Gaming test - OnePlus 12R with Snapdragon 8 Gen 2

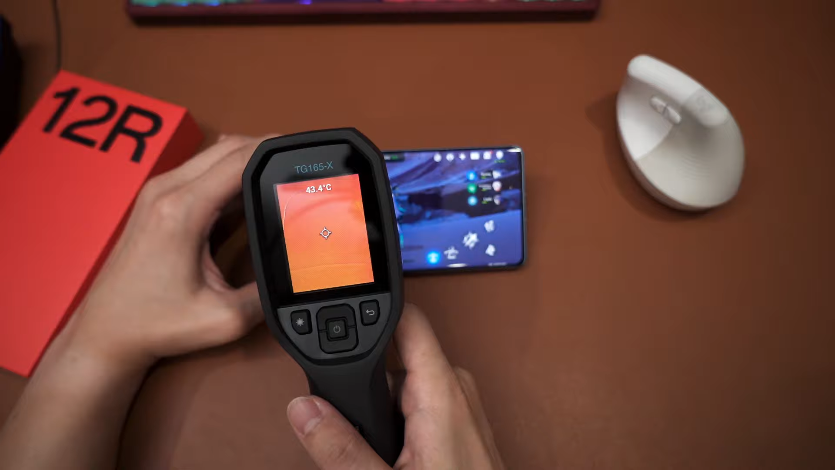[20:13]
On screen: spot 43.4°C
So that's about like 43.5 degrees Celsius. That's the highest that I can get here, which is actually very common for a Snapdragon 8 Gen 2 phone. So at the bottom side, that's gonna be a bit colder. So about like 40.1 degrees Celsius. That's actually pretty good too.
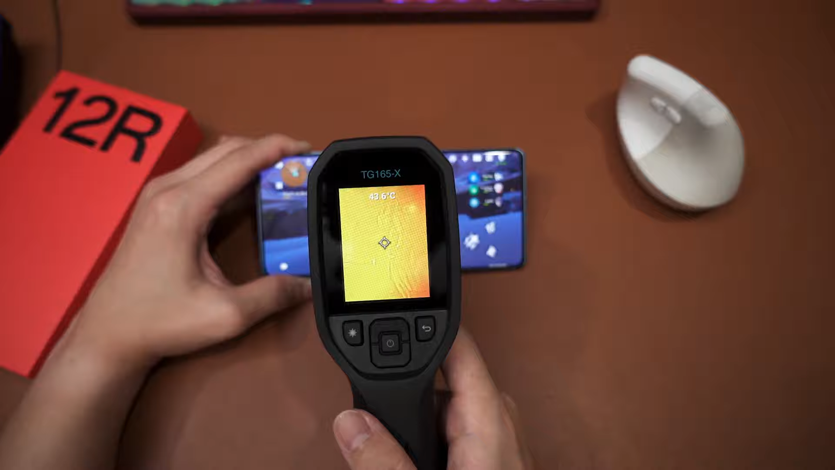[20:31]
So yeah, in terms of temperature, the front part hottest is gonna be like around 44. That's the most that you're gonna get. Then at the back, so yeah, around the camera bump is gonna be hot. So 40, 41 degrees Celsius, that's gonna be quite common. Camera bump itself, colder, 39, 38, somewhere around there. And then the bottom side is gonna be around 39 degrees as well. So yeah, in terms of gaming performance on Genshin Impact, this is excellent.